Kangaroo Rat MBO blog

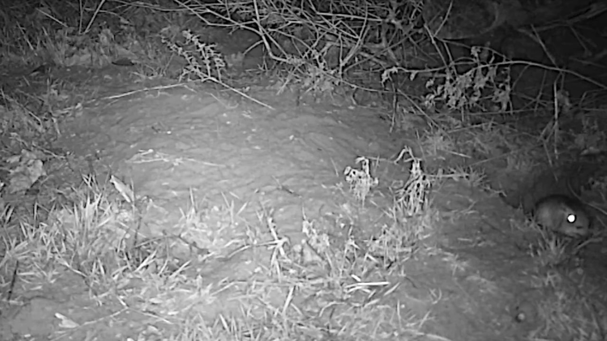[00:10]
It checks its surroundings for danger, ready to dive back for safety. The coast is clear, and it begins its nightly foraging. Kangaroo rats are small, fist-sized mammals seldom seen due to their nocturnal natures. One adult lives in each burrow system that may contain several burrow entrances, preferring sandy blowouts where it's easy to dig.
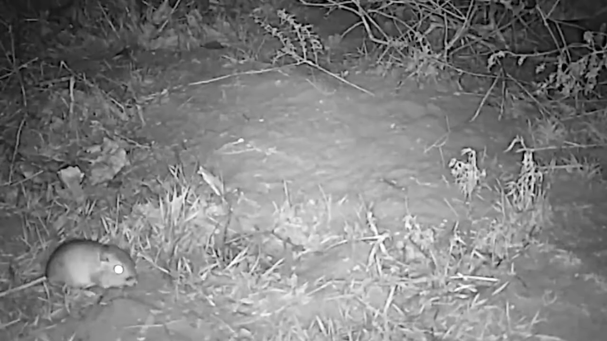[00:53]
But knowing that snow cover is possible, they also work to gather and cache food in underground chambers. That way, they've always got plenty. Kangaroo rats carry this food in cheek pouches, allowing them to gather quantities before hauling it underground. Here, one momentarily drops part of its load on the soil, and then vacuums it back up with its tongue before collecting more.
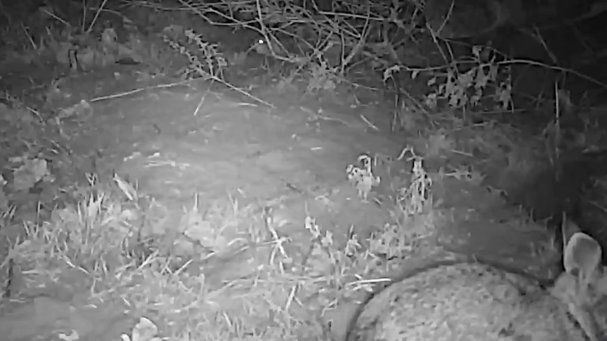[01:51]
Another flashes through the scene, showing its speed. But this time, it's just a cottontail. No problem. And all quickly returns to normal. I'm Mike Blair in the Kansas Outdoors.